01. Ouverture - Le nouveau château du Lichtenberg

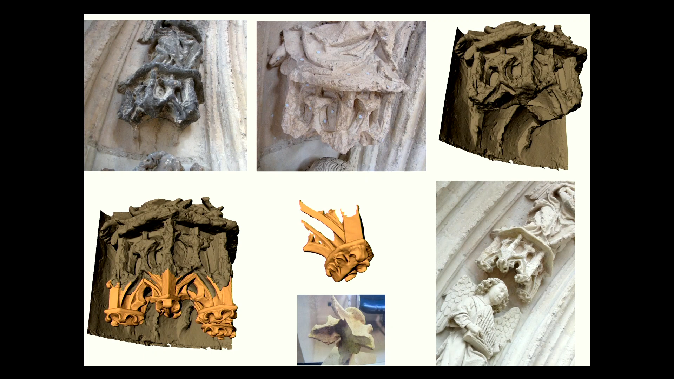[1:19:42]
C'est la même démarche, de manière beaucoup plus fine, qui est aujourd'hui en cours sur le portail Saint-Jean de la cathédrale de Meaux. Vous voyez une photo des essais de restauration. Je signale d'ailleurs sur la frise intermédiaire du tympan l'essai de restauration au laser. C'est juste la partie qui apparaît jaune et couleur caramel par rapport à ses voisines. Et cette méthode de complément a été appliquée de manière presque millimétrique sur ce portail.